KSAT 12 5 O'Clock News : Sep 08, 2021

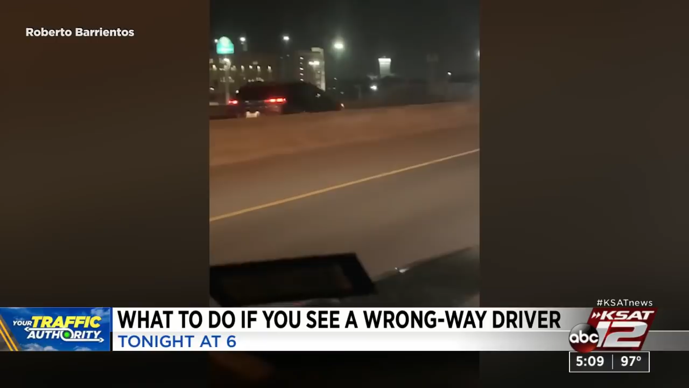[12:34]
One of several wrong way driving incidents in San Antonio recently. The prior weekend, at least one person was killed on Loop 410. AAA Texas says these types of crashes are completely preventable.